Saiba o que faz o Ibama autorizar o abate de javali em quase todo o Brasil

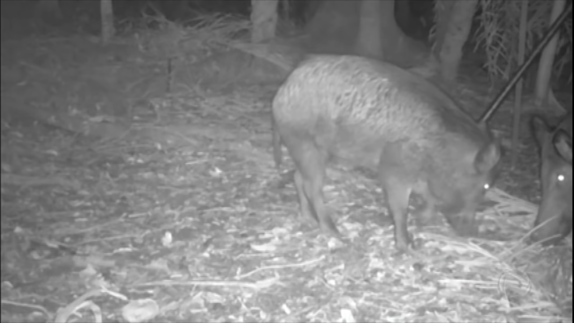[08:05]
O hábito dele é revirar a palha do milho para poder buscar seu alimento e comer o milho que ficou no chão.
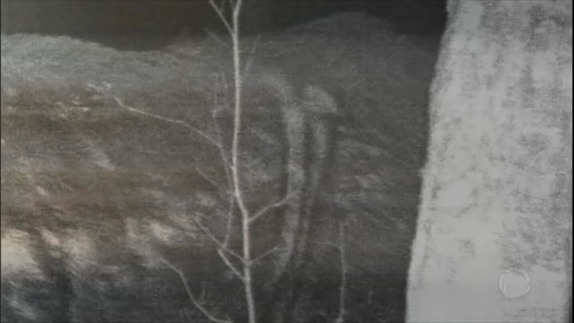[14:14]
Depois de longos quatro meses, o javali gigante finalmente aparece.
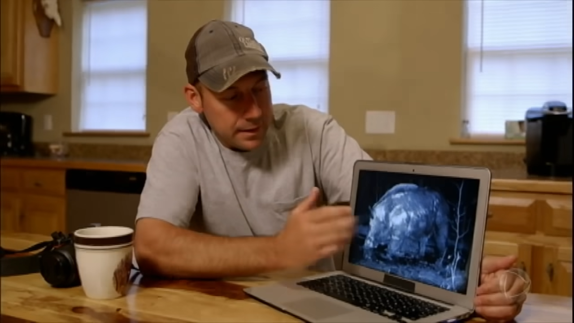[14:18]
E o caçador fica impressionado com o tamanho da criatura.
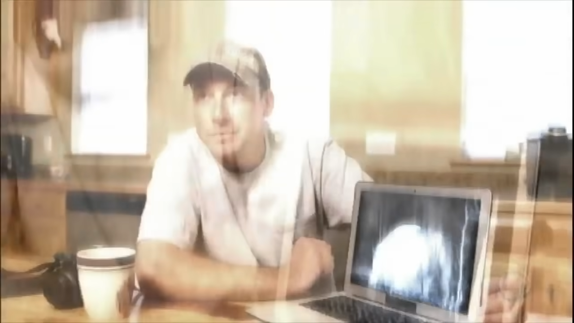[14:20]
Ele quase parece prehistórico.
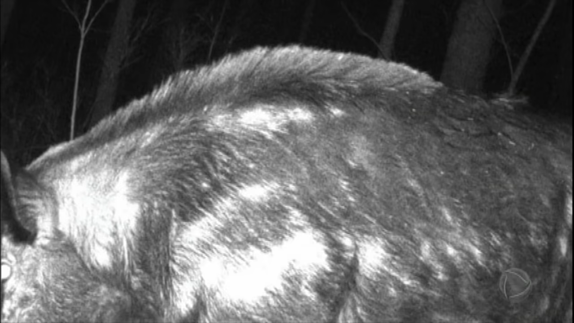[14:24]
Pelas imagens, ele tem certeza de que o animal é um macho experiente.
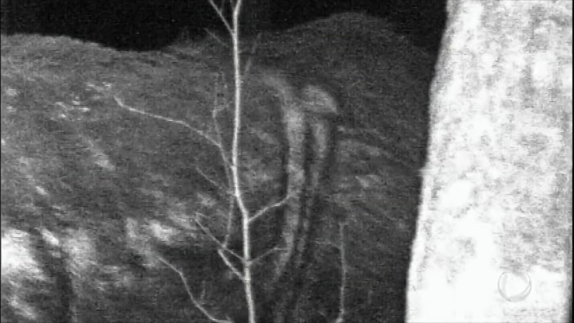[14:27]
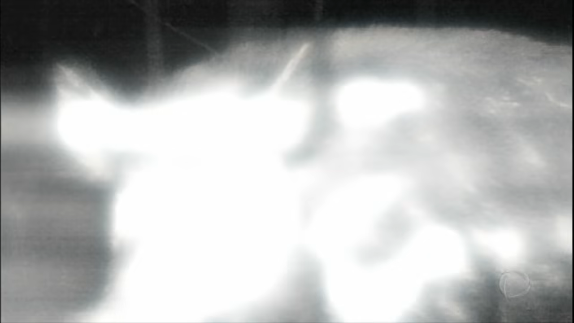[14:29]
O rabo do bicho tem o dobro do tamanho do rabo de um porco selvagem mais jovem.
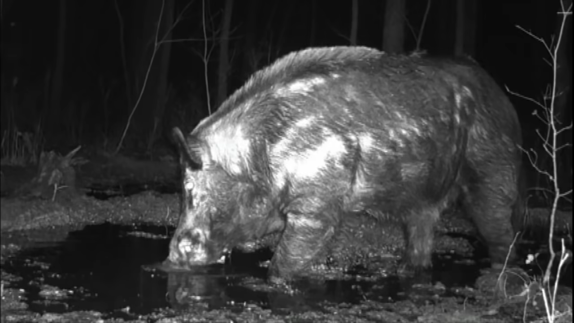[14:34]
Com mais de dois metros de comprimento e quase 300 quilos,
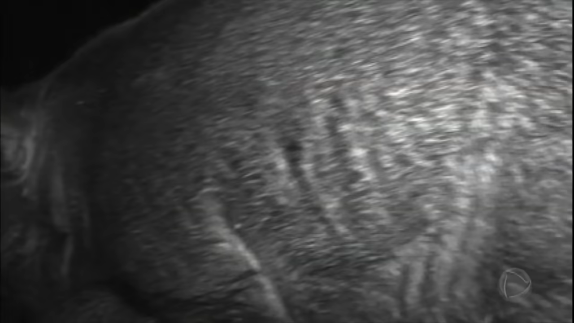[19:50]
Dias depois, as imagens registram o visitante esperado.
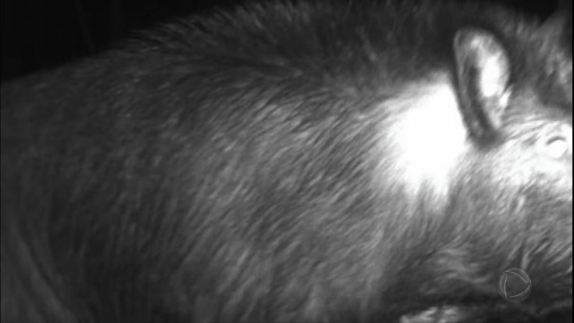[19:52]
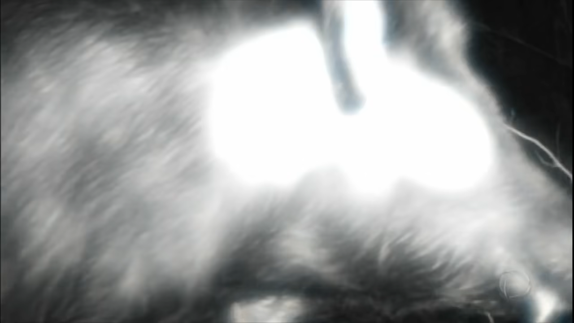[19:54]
O javali gigante está na área.
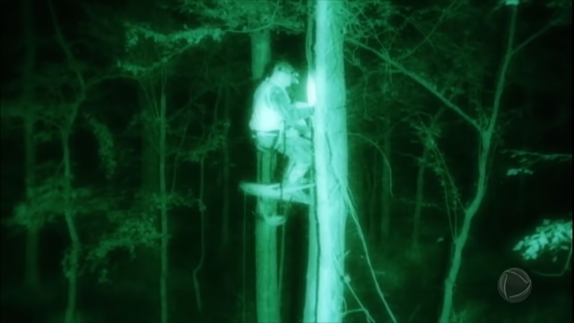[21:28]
Ele desce da árvore para ver o troféu de perto.